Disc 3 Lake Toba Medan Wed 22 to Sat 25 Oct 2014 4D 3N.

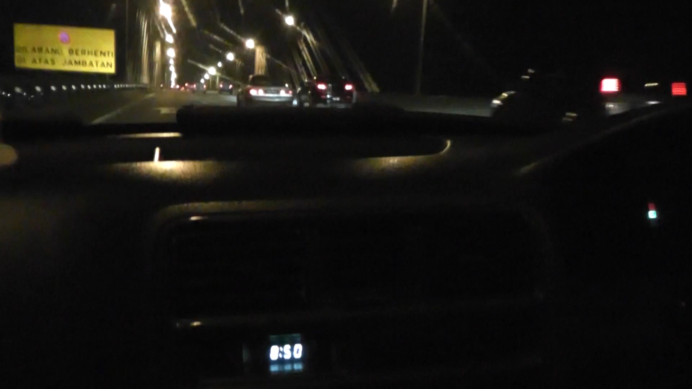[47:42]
Malaysian time now crossing the middle span of the bridge. 8:50 Malaysian time. Indonesia is 1 hour behind.